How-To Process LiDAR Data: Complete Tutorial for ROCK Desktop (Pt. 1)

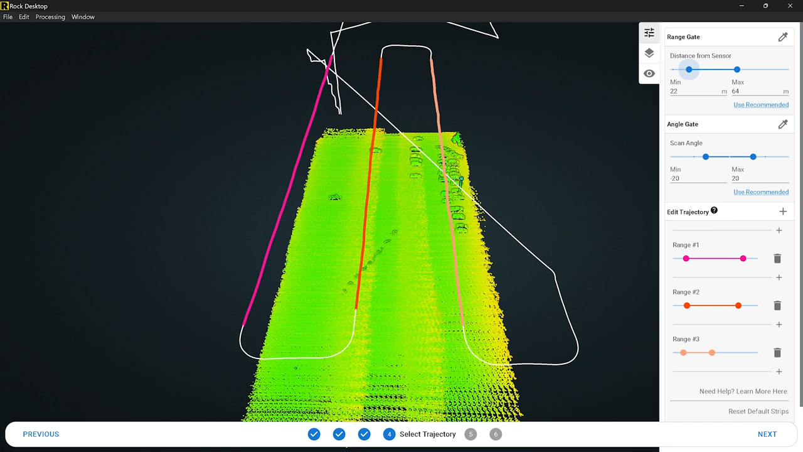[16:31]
I said 60, but it's set at 65, that's okay. Anyway, 64 is fine. Likewise, the minimum, you can change the minimum as well. Maybe you had some birds flying underneath you, you can cut them out pretty easily. So there we go.
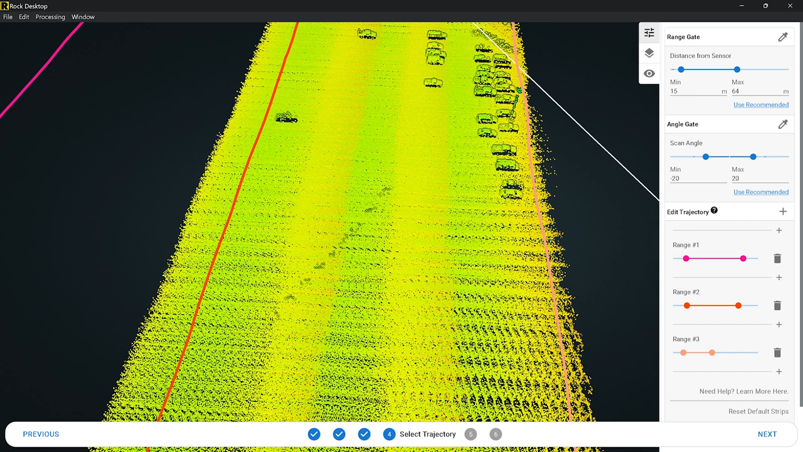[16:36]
Now we have a distance from sensor, range gate, as well as the angle gate, as well as our trajectory selected.
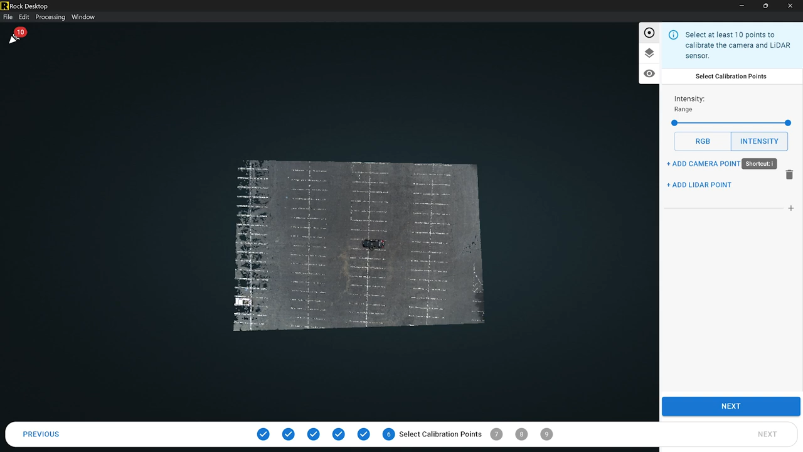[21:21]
They really pop out. This is just like one photo's worth of data here.
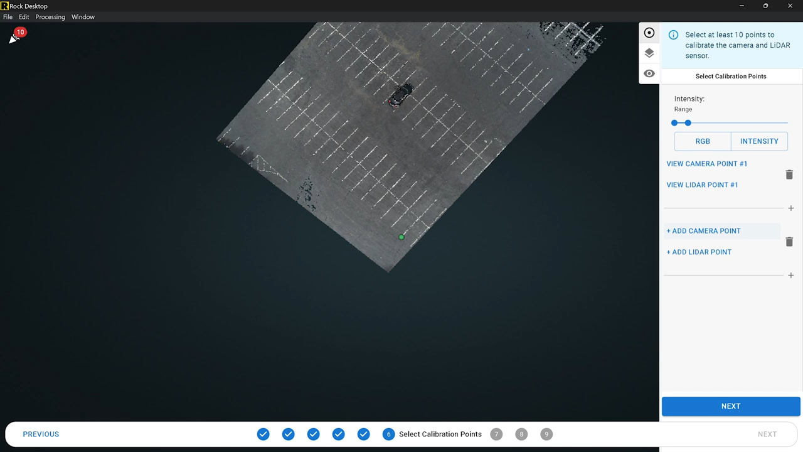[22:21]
Let's do this next one on this corner. And I'm going to add the lighter point. Gosh, that's pretty much spot on, isn't it?
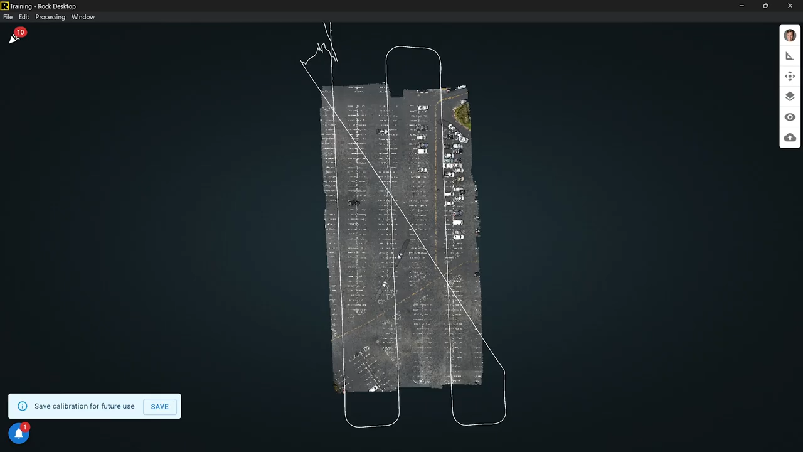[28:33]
And there we go. There is our final colorized point cloud looking beautiful. You see the trajectory,
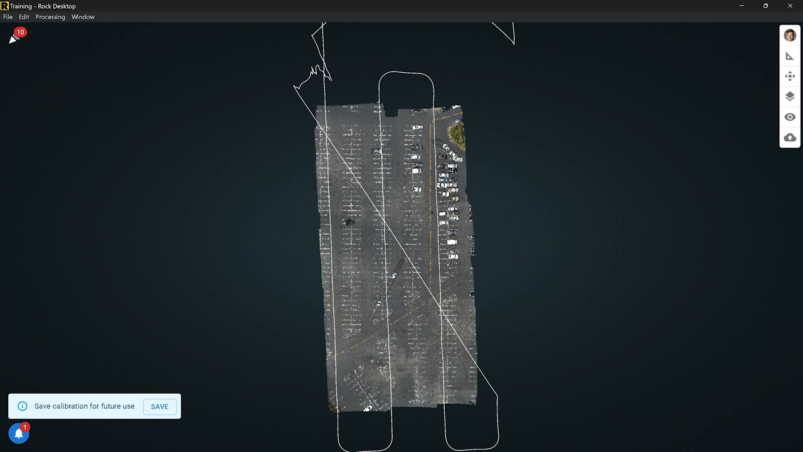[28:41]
how I flew beautiful looking parking lines, park parking lot here. Uh, and here on the bottom left says save calibration for future use. I'm going to go ahead and save that. And I can save it as the system profile or just save it to the project. In this case, I'm going to save it. I'm going to save it as both because I'm going to keep using this for quite a while.